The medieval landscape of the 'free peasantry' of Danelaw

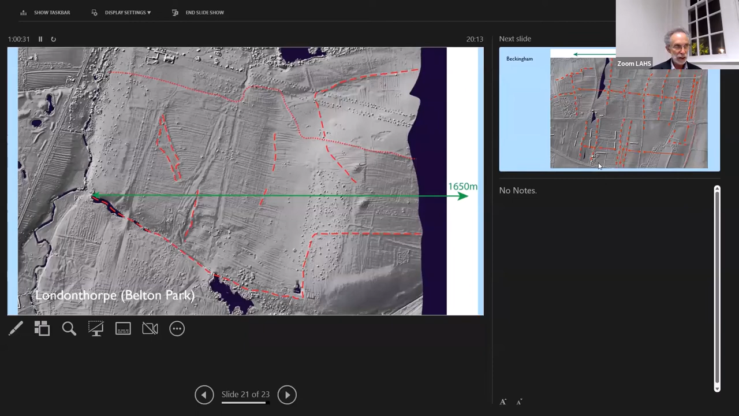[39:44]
at the top east west um what is being preserved is a pre uh late 17th century landscape landscape um before the late 17th century that's been preserved in the park um another example now here we are at Ekingham um and it's near Newark and what survived here is it survived because it was turned into an army training camp sometime before 1940 and the army don't want to plow up the land because they want to use it for training and so this landscape of ridge and pyro has been preserved and there you can see exactly the same thing i put it with dashed